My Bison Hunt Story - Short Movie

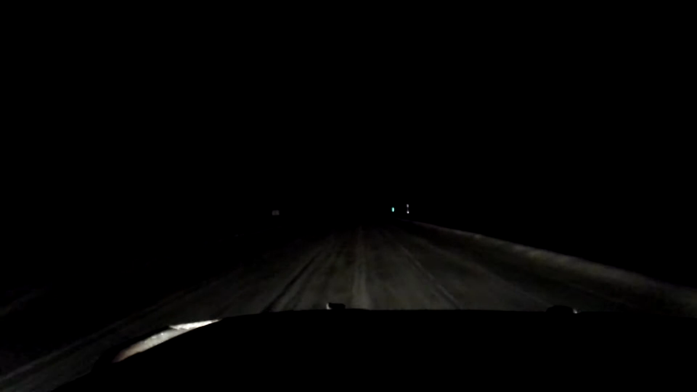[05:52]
Another bison hunter I had befriended gave me the call on the 27th that there was a bison migration coming. So yeah, 3am the next day I'm on my way back to the refuge.